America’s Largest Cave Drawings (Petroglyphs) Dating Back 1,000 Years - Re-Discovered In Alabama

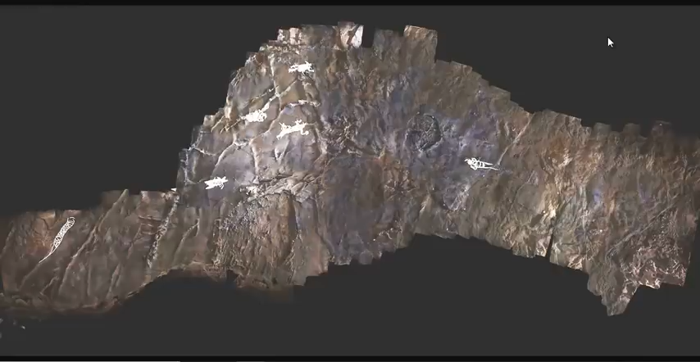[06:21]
And Simic and his colleagues only discovered them after making precise photographic models a part of the cave's ceiling. A technique known as photogrammetry. Which combines digital photographs with computerized models of three-dimensional space.
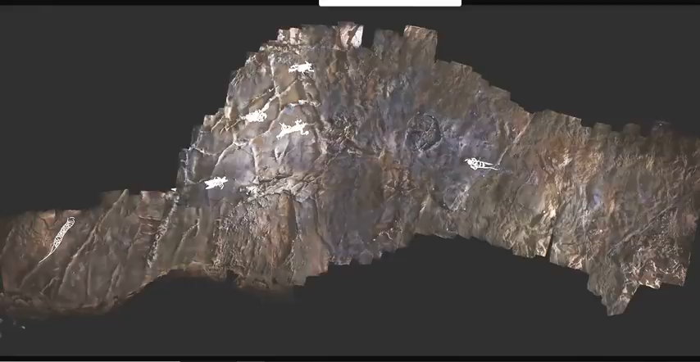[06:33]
Now, a co-author of the study, Tennessee-based photographer Stephen Alvarez, who founded the Ancient Art Archive in 2017,